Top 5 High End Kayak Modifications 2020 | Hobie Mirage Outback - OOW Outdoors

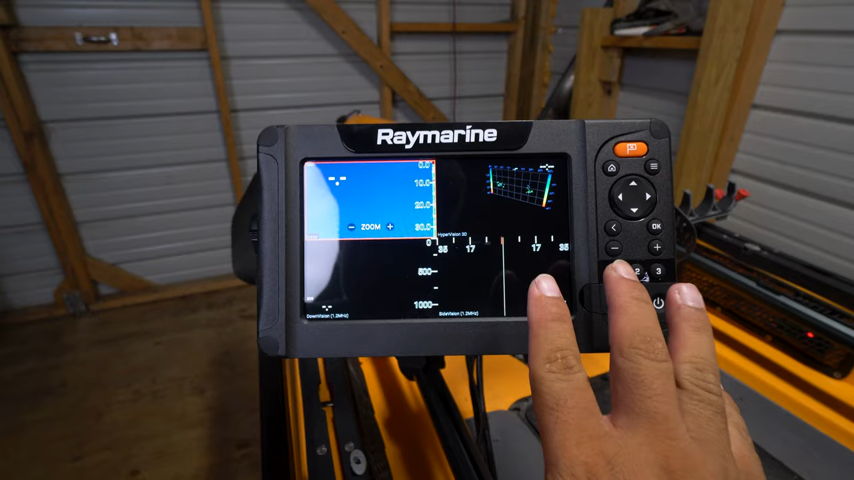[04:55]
very advanced okay so we got traditional sonar which is something called 2d sonar we got down
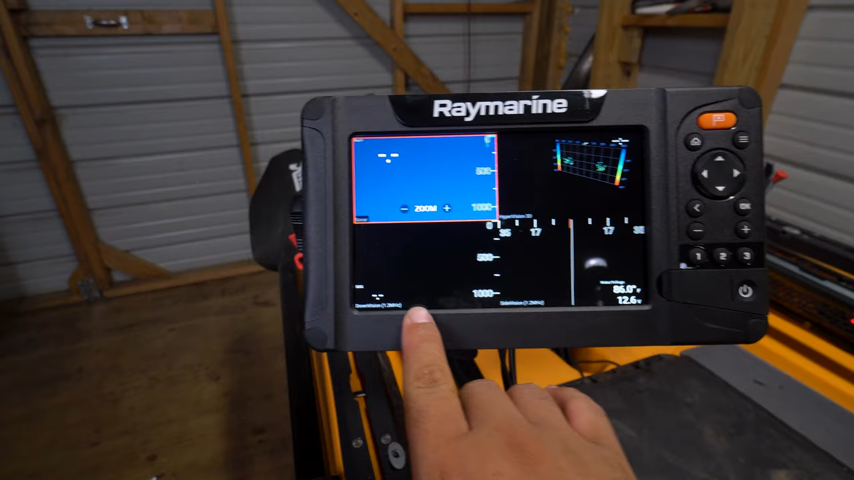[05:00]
vision a hummingbird calls that down imaging uh Garmin calls it down view and then you got side vision Garmin calls it side view
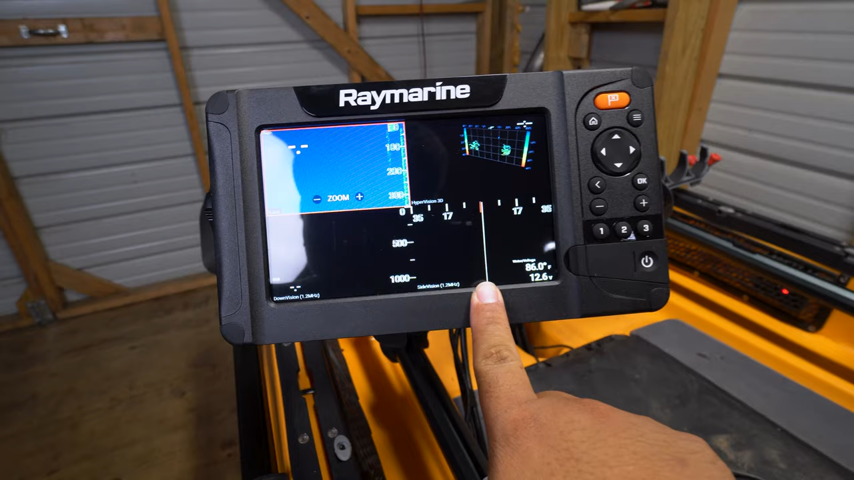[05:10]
a hummingbird calls it side imaging and Lorenz calls it structure scan but this one's also got hyper vision 3d which is something that I
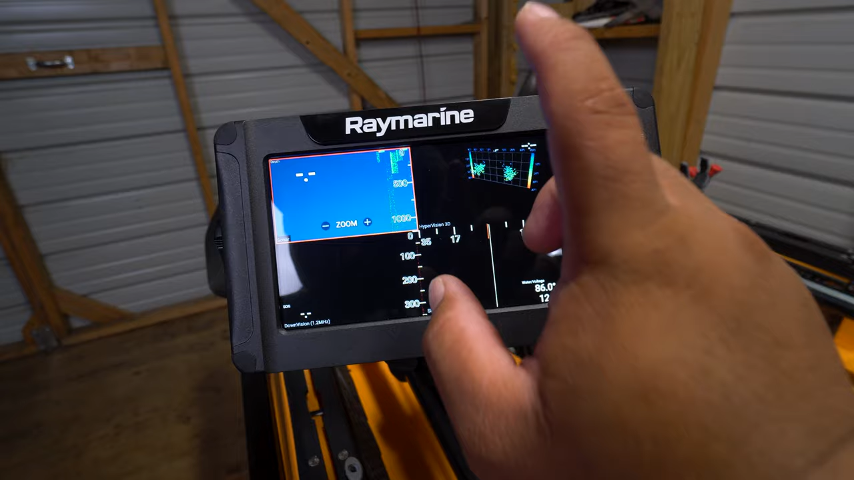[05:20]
believe only rain marine and Garmin currently offer basically it's a
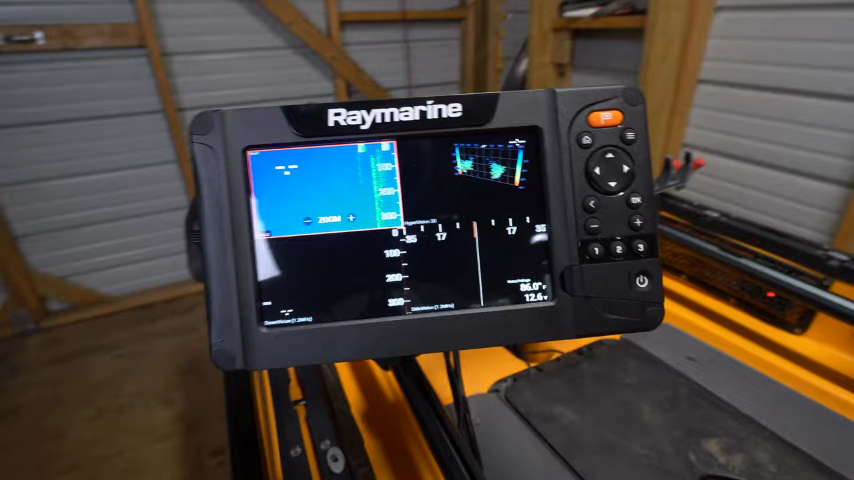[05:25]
3d image of what's going on after you pass what you're
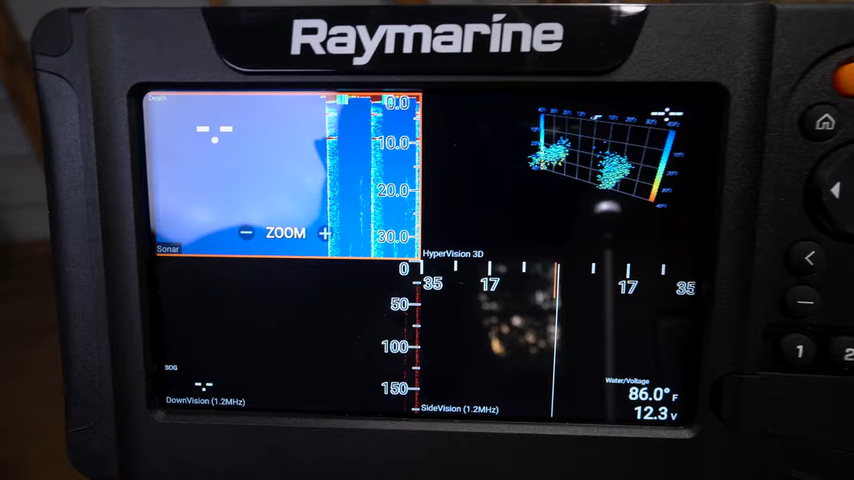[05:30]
On screen: water 86.0°F
trying to look for okay so that's a high-end unit man that's a seven eight hundred dollar unit once you start breaking that six hundred dollar mark